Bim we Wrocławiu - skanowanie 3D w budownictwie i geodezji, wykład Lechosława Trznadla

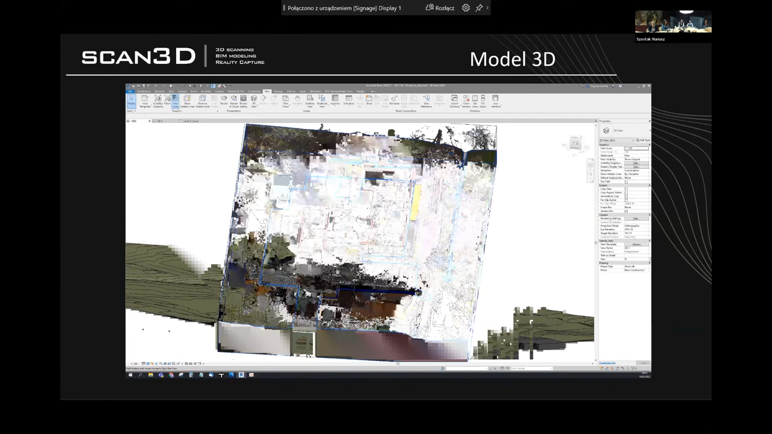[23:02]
To jest jakby naturalna praca, jaką musimy wykonać, żeby
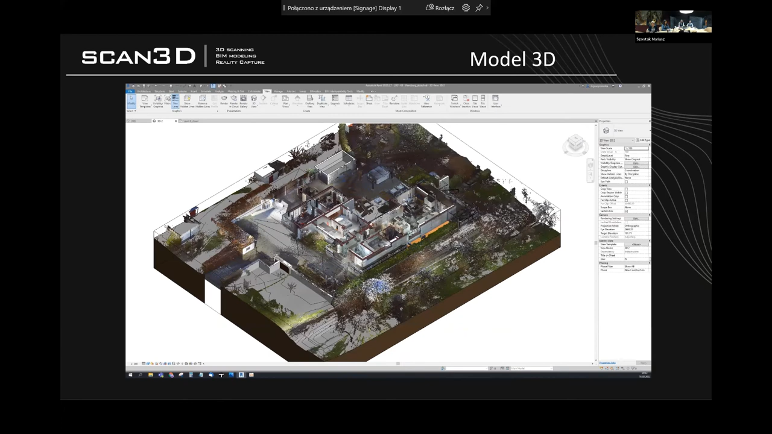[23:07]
od momentu skanowania w terenie przejść do
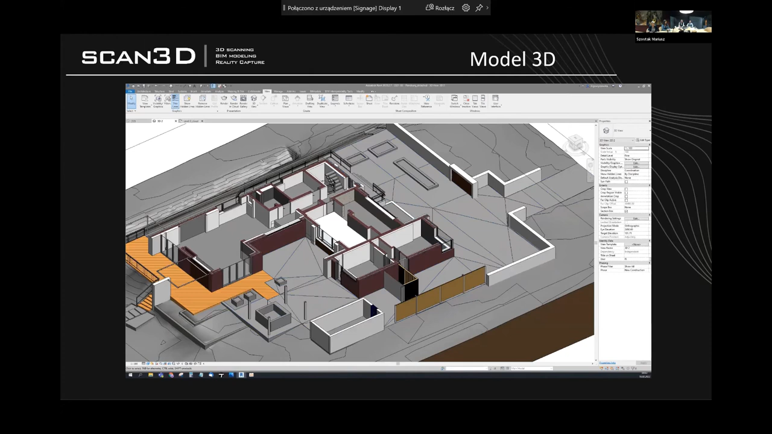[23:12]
informacji czy do produktu, którego oczekuje od nas klient. Widać, jak chmura punktów wygląda, a jak ona potem jest na etapie modelowania interpretowana i zamieniana w elementy konstrukcyjne
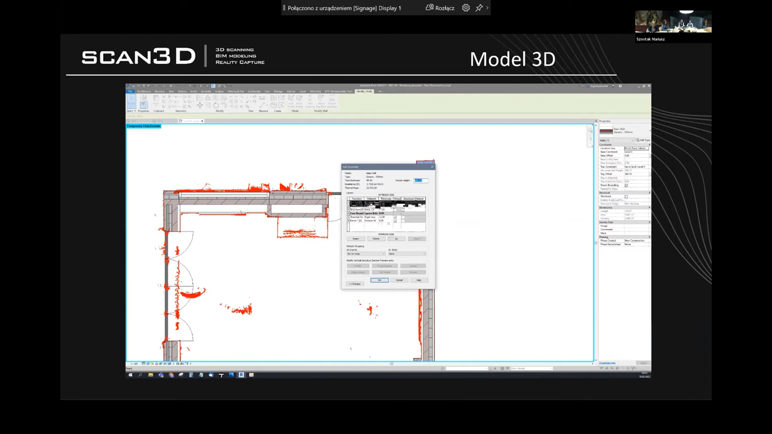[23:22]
bądź architektoniczne.
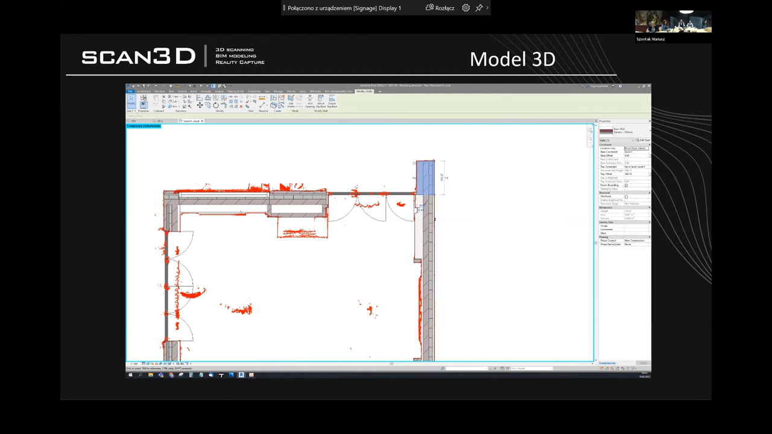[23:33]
Teraz widzimy przykład, to jest dworzec główny w Gdańsku.
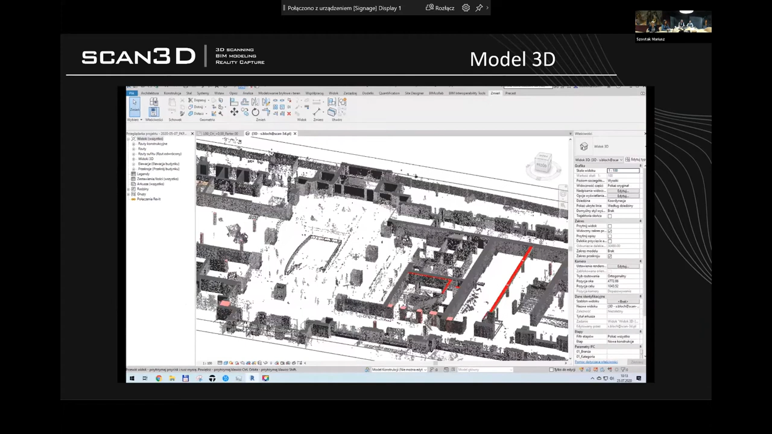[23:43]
Tutaj modelowanie i skanowanie miało troszkę odwrócony charakter, ponieważ projekt został wykonany na podstawie inwentaryzacji z natury,
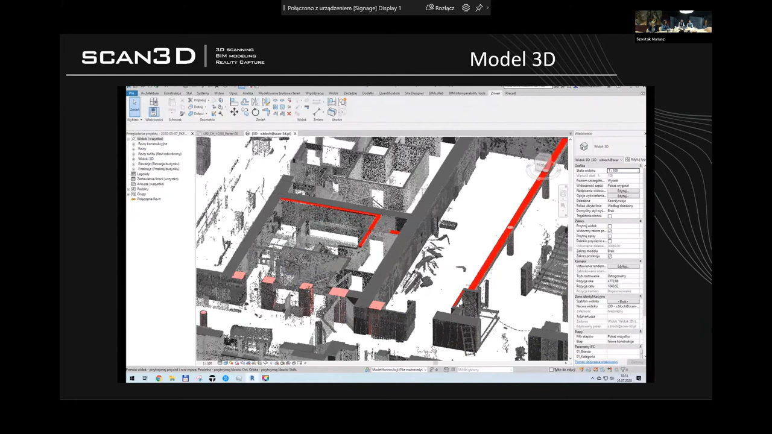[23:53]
natomiast dopiero w późniejszym etapie zostało to zeskanowane, bo pojawiły się niezgodności.
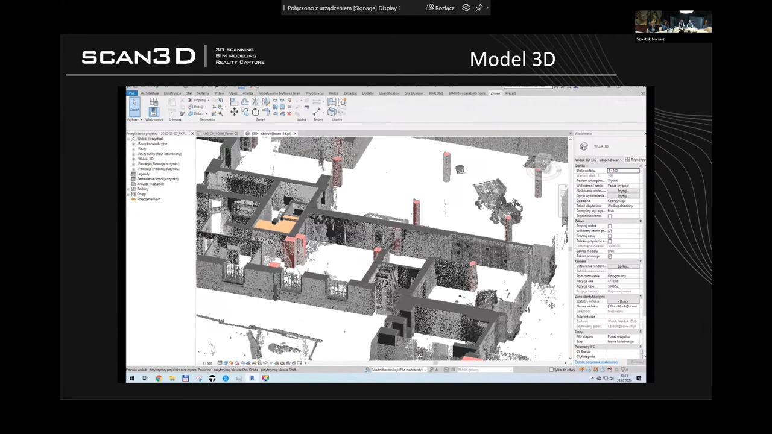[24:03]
Więc dopiero po zeskanowaniu całości i połączeniu tego z przygotowanym modelem dało się stwierdzić, które elementy zostały zinwentaryzowane i zaprojektowane poprawnie, a które wymagały niestety przeprojektowania.